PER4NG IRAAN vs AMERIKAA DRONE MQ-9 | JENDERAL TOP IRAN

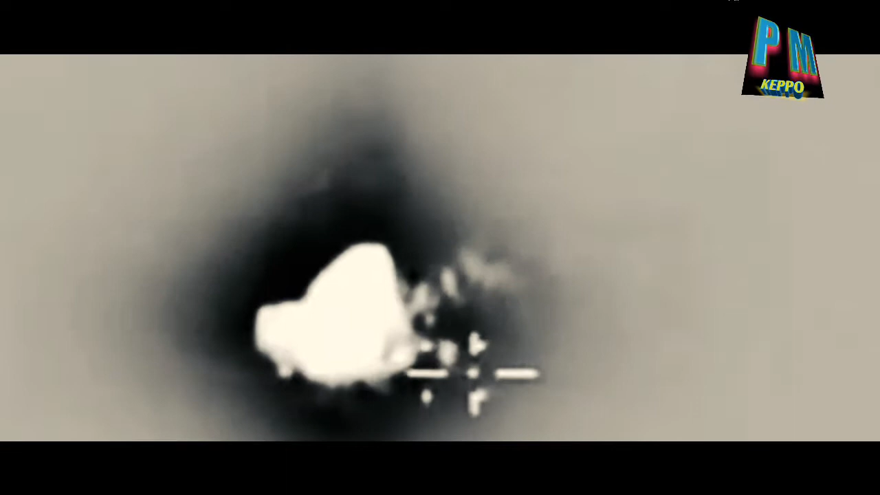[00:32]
Pesawat tak berawak itu pun kemudian melancarkan serangan rudal ke mobil yang ditumpangi oleh Qasem dan Almuhandis